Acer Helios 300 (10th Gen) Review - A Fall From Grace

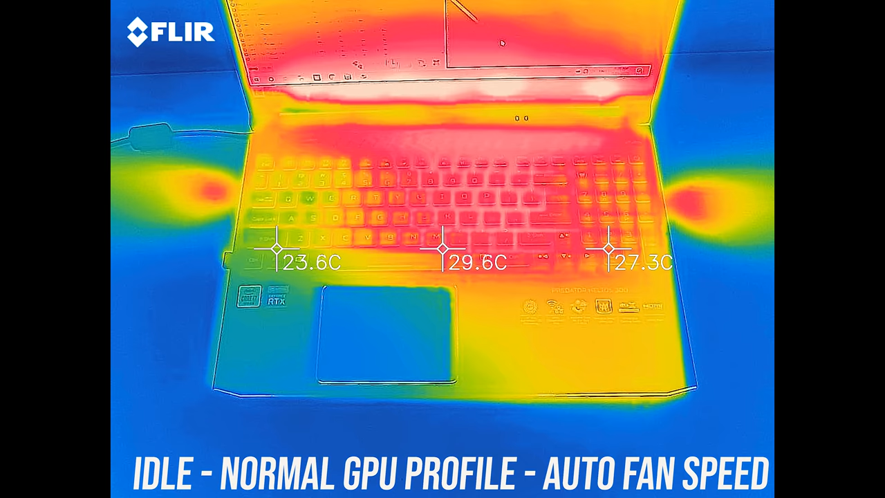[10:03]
When idling the keyboard was around the low 30 degrees Celsius point which is pretty normal, with the stress tests running at what I'd consider a stock configuration, so basically turbo mode off and auto fan speed, we're looking at low 50s in the center,
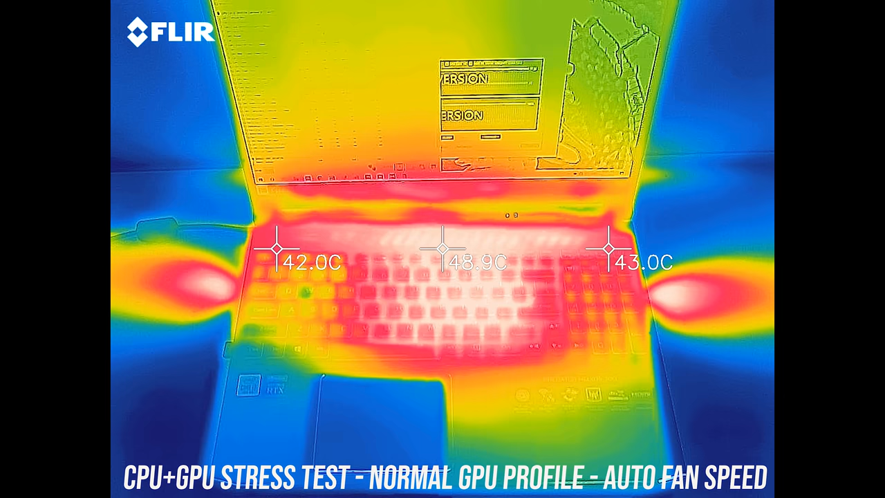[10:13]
so not too bad, just warm to the touch.
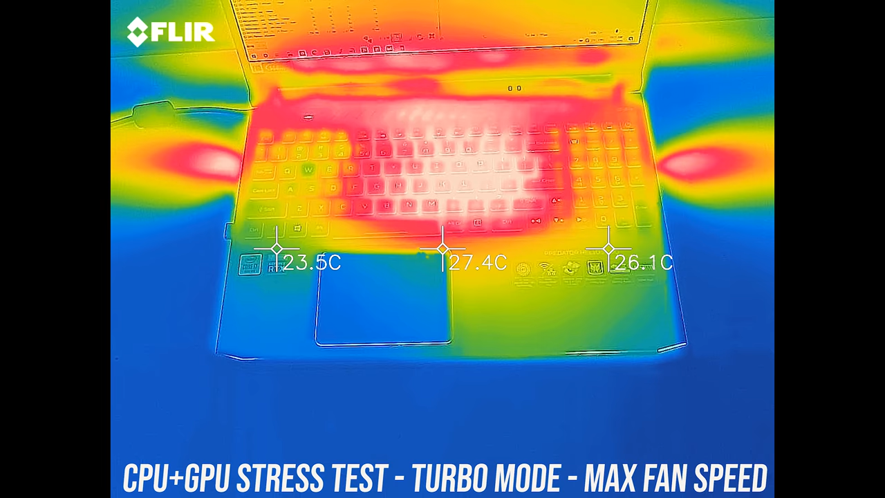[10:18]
With turbo mode enabled it's a fair bit cooler now due to the increased fan speed, however this also results in more fan noise, let's have a listen.